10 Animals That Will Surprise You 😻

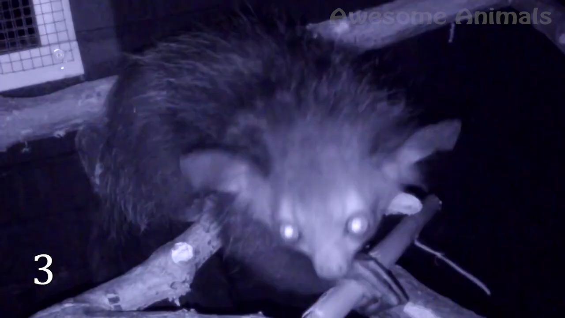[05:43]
This bizarre thing has teeth like a rodent, claws like a sloth, face like a weasel, and a body like a monkey.
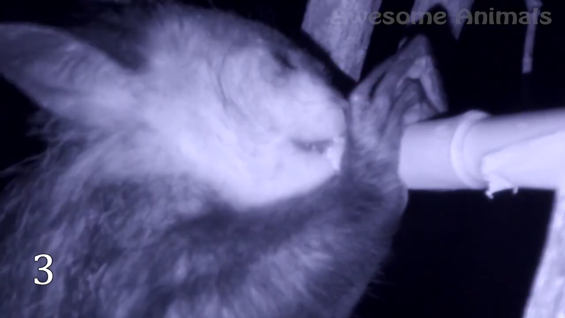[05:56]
The first one is a woodpecker.
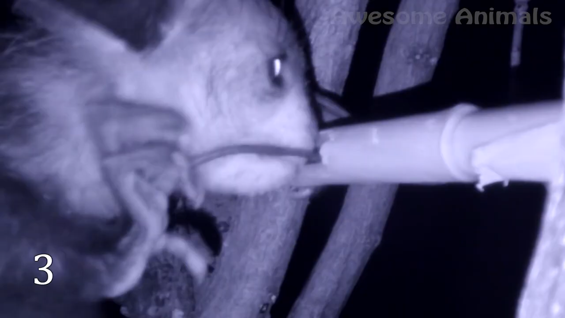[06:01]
That's what it needs its frightening finger for.
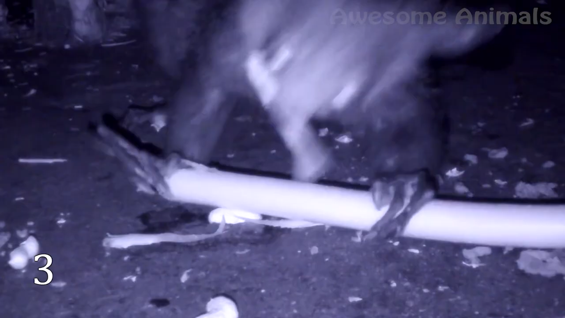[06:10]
They apply it for finding cavities and detect the vibrations and movements of insect larva moving within the cavities.
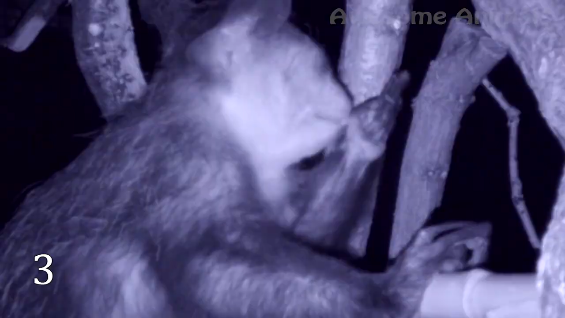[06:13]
But being a baby, they also look very cute.